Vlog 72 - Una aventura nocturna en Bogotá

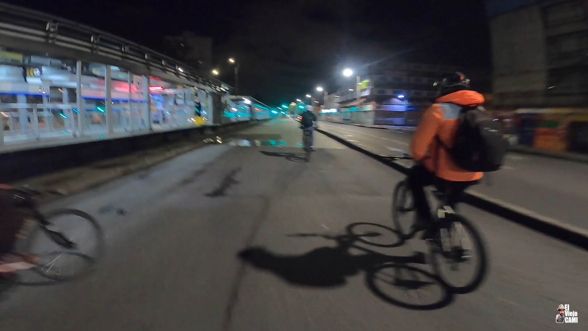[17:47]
Tres de la mañana. Llegamos a la pecera. Y nos pusieron candado.